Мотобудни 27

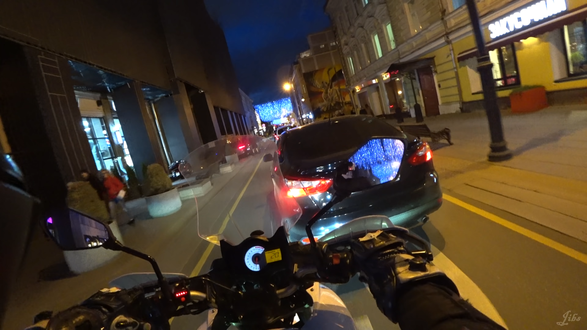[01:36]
отдельный момент когда автомобиль со знаком инвалид пытается в тебя перестроиться